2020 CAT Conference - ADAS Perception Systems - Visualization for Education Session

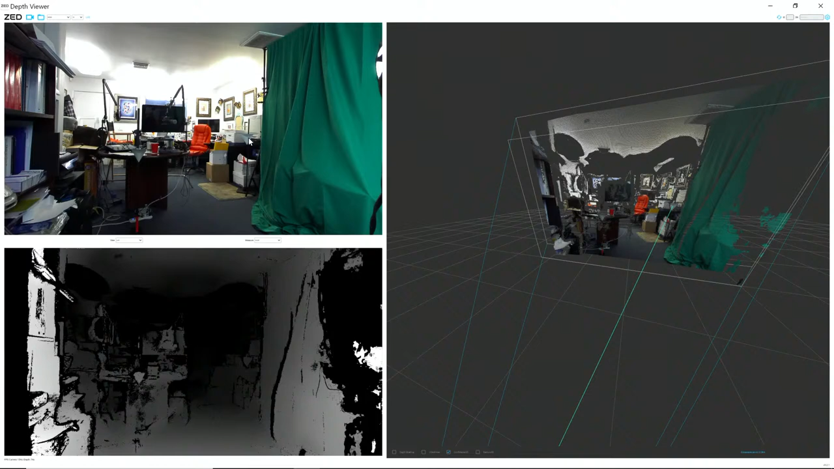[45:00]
And it's showing me that it's about 3.2 meters, okay? So, we're looking at the XY scatter plot.
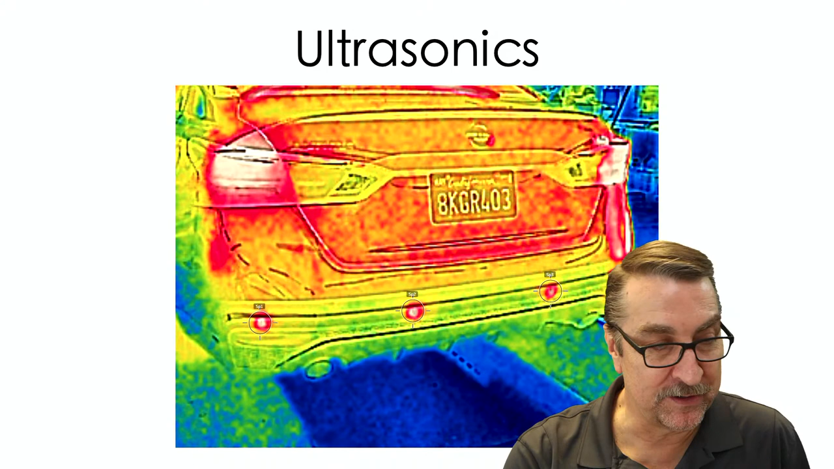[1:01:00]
So that one came from a collision center and had repair done to it. So it either had the signal wire was broken or the sensor itself was damaged. But, you know, this gives the technician some perspective. But the other way you can check it is with the lab scope.